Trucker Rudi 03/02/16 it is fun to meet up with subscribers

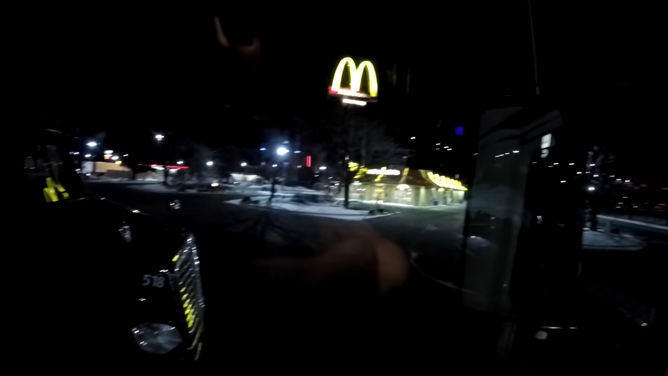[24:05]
we had to kind of uh park right over here across from that mcdonald's and there's like four parking spots